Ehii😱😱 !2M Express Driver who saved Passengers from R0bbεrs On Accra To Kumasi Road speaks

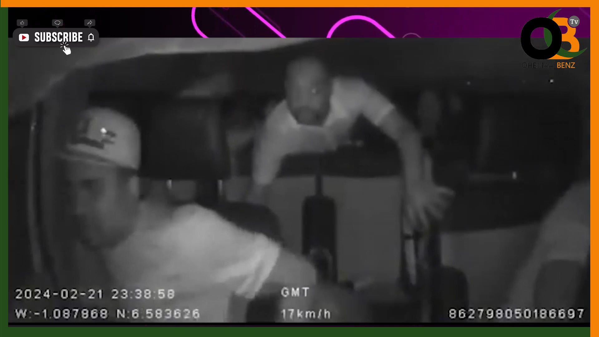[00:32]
Relax. Hey, why do you open the door?
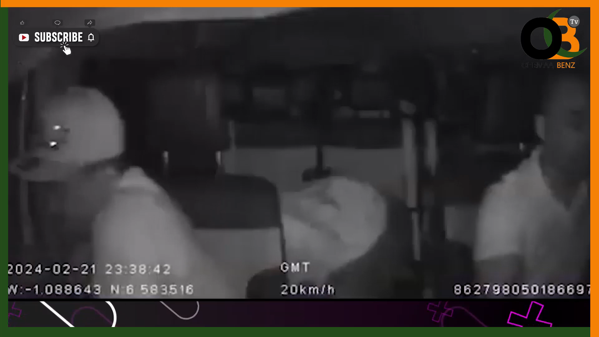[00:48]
Unana or drive 2M Express car on Wednesday and I do 11:38 p.m. But I'm here. At the video, yeah, we open the chair. Yeah, we can him and answer number of cameras.